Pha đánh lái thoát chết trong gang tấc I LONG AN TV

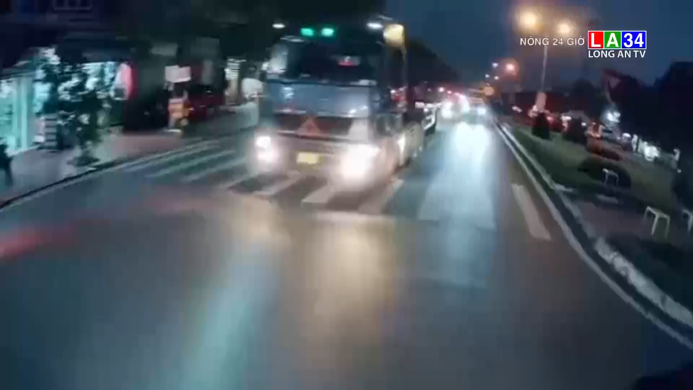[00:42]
Chắc chắn hôn xảy ra sự diệt là một ngày cực kỳ may mắn với lấy xe ô tô.